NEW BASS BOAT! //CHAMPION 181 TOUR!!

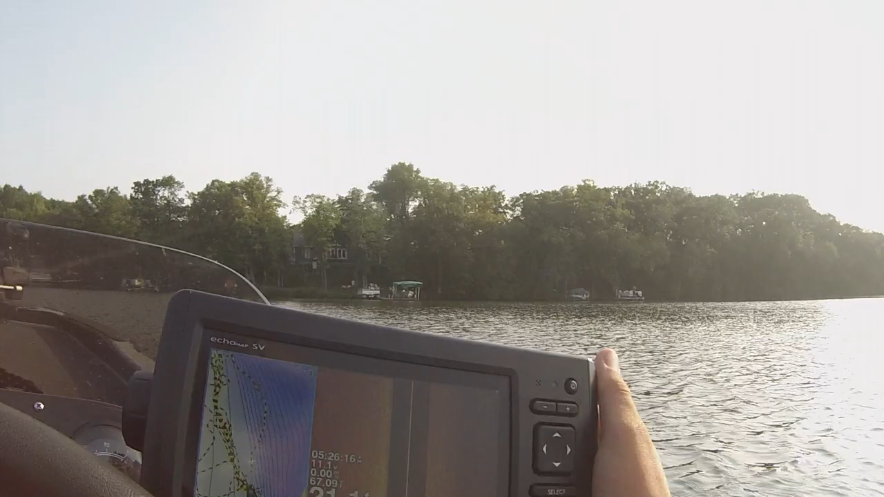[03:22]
I have the Garmin on a ram mount, a small ram mount. And I'm planning on upgrading that to a Helix 10,
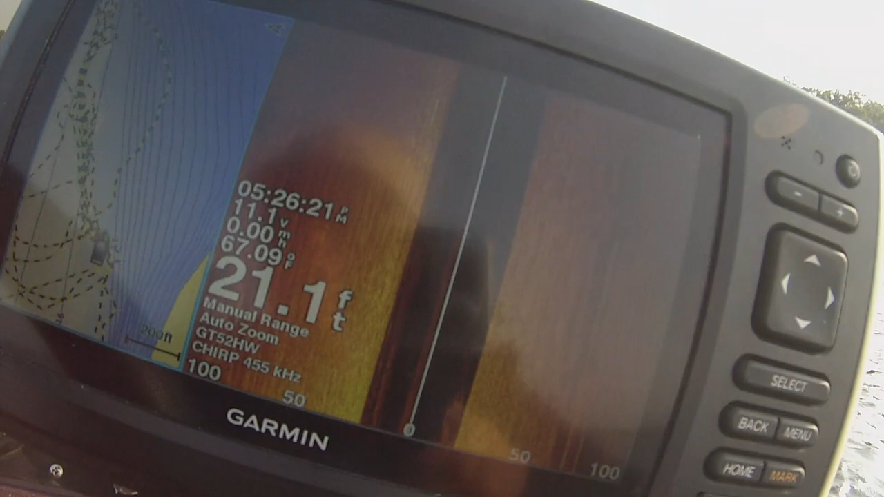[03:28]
On screen: depth 21.1 ft, water 67.09°F
which I want to figure out a mount up here to mount the Helix 10 because I don't like it right here.
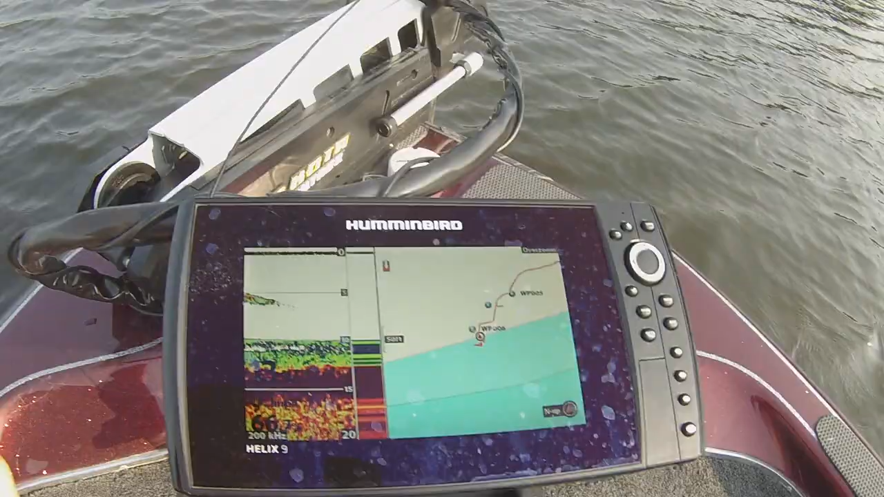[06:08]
So, here we have a Helix 9, uh, dynamaging unit on a